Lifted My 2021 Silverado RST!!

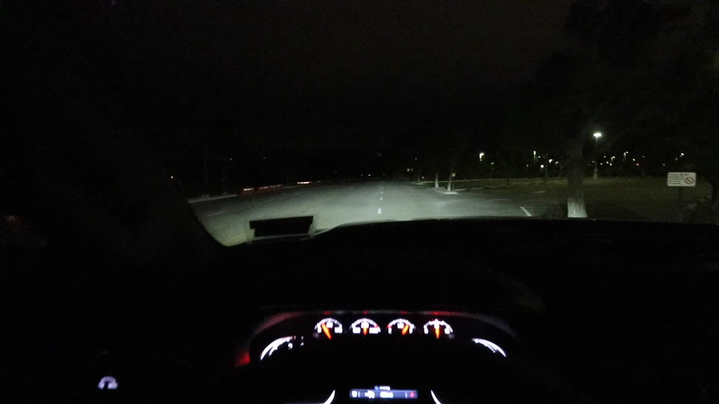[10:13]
So I'd imagine me getting a lot of high beams shine my direction in oncoming traffic. I'm sorry to everyone out there for that. Yeah, this is just the straight up headlights. They are pretty impressively bright, to be honest.